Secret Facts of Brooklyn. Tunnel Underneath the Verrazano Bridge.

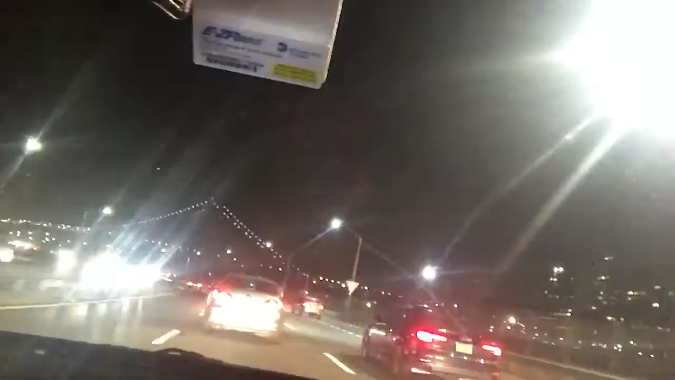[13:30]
kennedy bridge but because there were so many things named after the late president they didn't uh name it after him they decided to name it after verrazano giovanni verrazano who was the european explorer who was uh supposedly the first one to navigate these waters and map them out so here we are coming up on it